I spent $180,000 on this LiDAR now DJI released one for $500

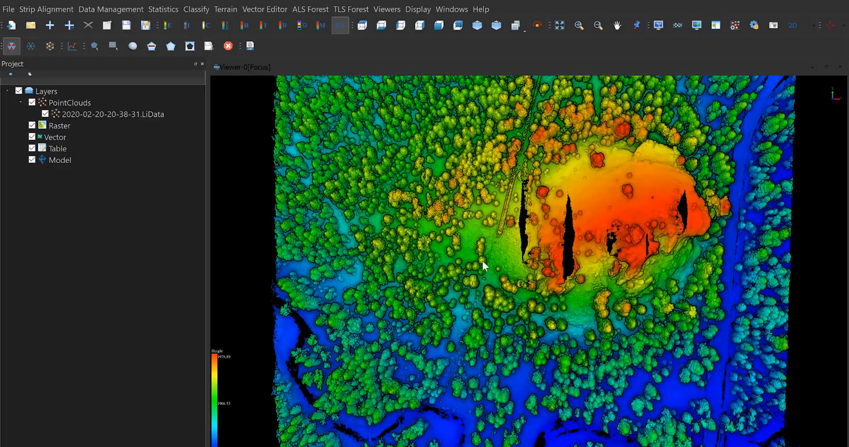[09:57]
I'm very impressed with the performance of this system.
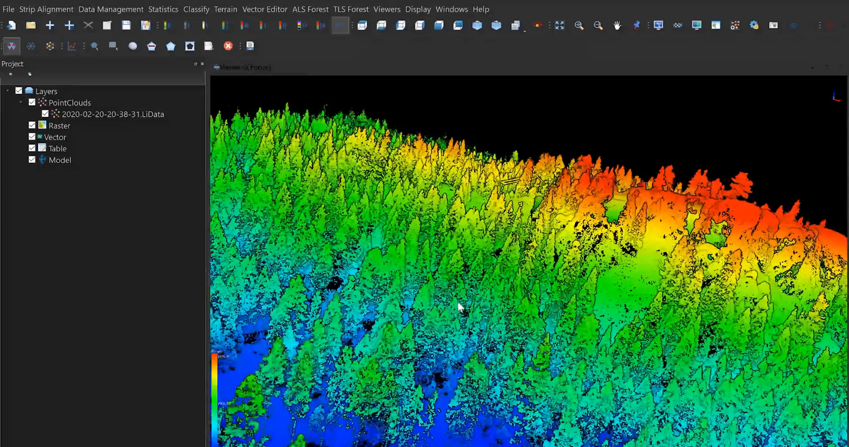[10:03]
Now, the first thing we're going to do is go ahead and pop over here and grab this cross-section.
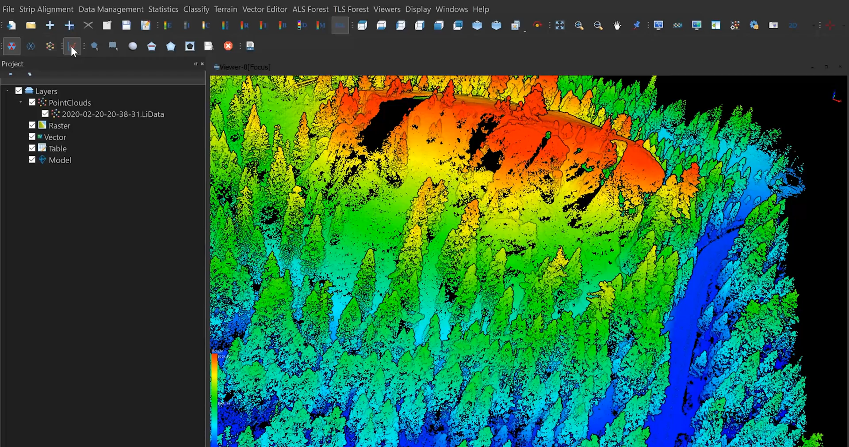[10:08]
This is going to give us a more complete idea of exactly what it is we're working with.
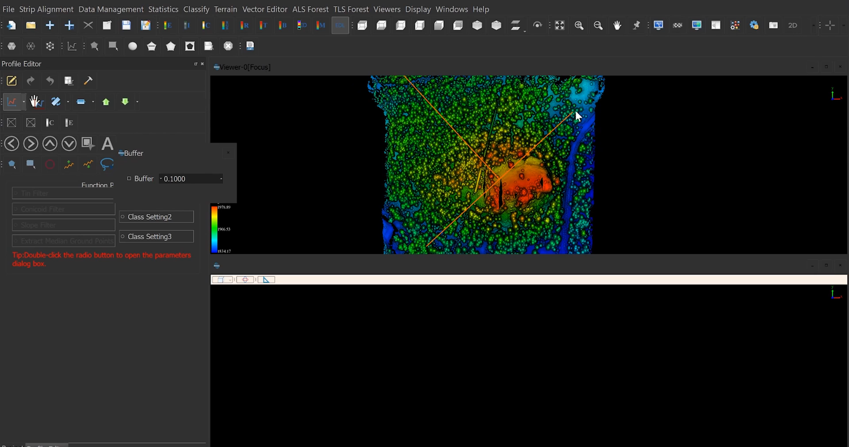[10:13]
So, let's grab an area. That looks beautiful right there. Check that out. Okay, well, let's go ahead and reduce the thickness of that. I think this will give us a little bit of a better understanding.
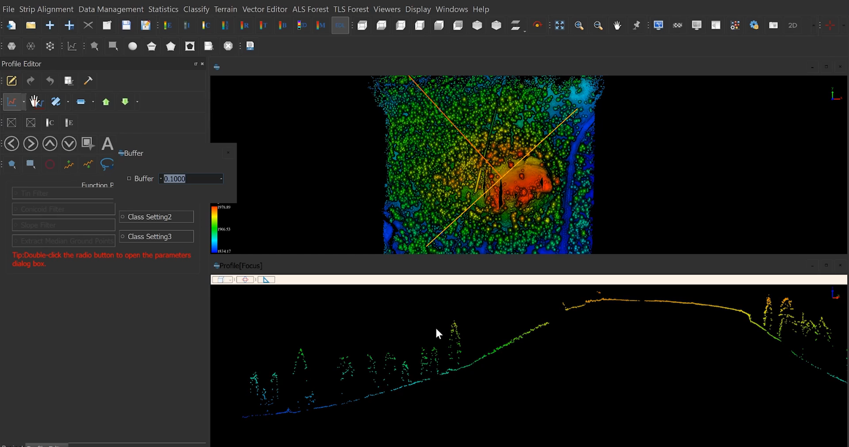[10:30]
Okay, so there we go. You can see some trees. Very beautiful. Good ground penetration, so we're seeing the ground very well. Let's go ahead and hop up here to this flat spot, and we will quickly... Now, this looks like it's snow, so maybe a little exaggerated, but let's just get a rough idea. If you click on this measurement tool, which tree is right here.
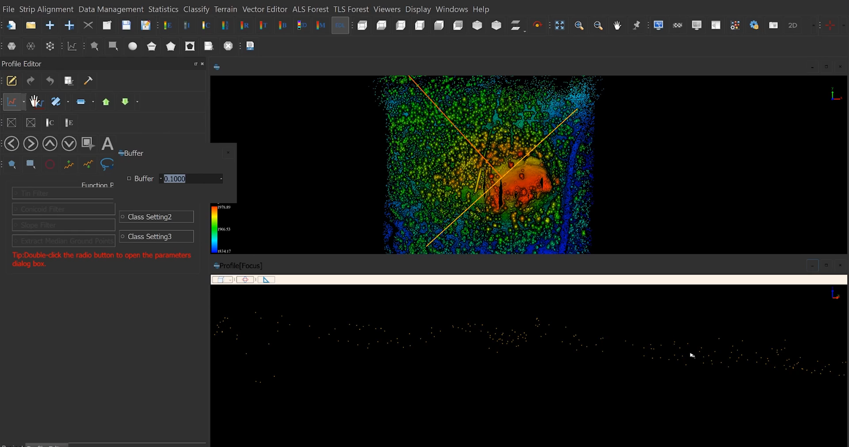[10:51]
That's about roughly nine centimeters of thickness. So, that's pretty good. Now, that's very impressive for this package and the price that we paid for it.
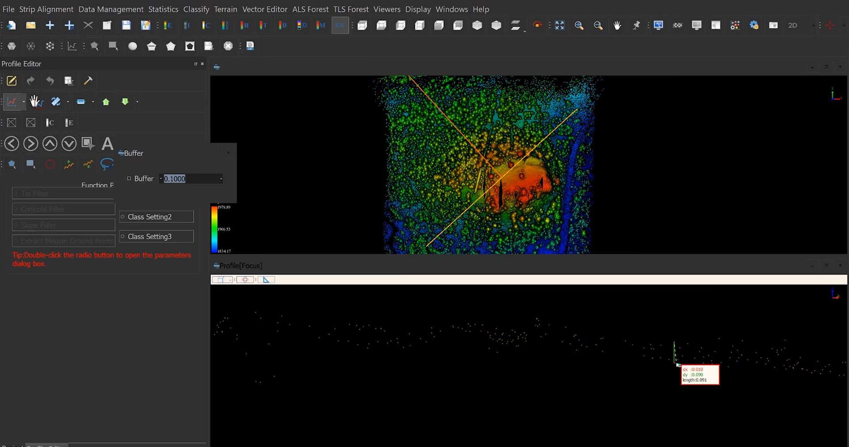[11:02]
Now, that being said, this is not going to replace the $180,000 sensor that I have. I got plenty of use cases for that.